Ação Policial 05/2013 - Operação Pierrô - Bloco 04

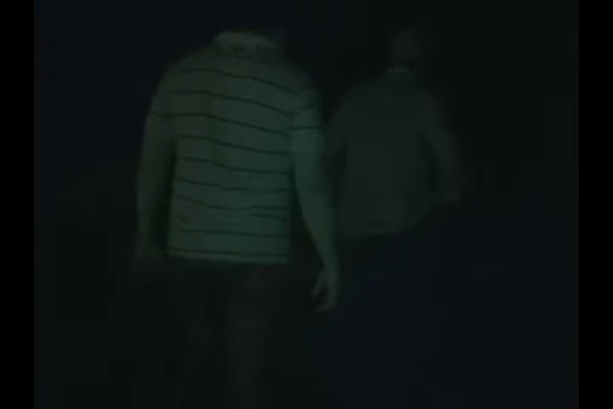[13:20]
Aqui por a Vicente Saeb, chegando na vila do Manoá, na comunidade do Manoá.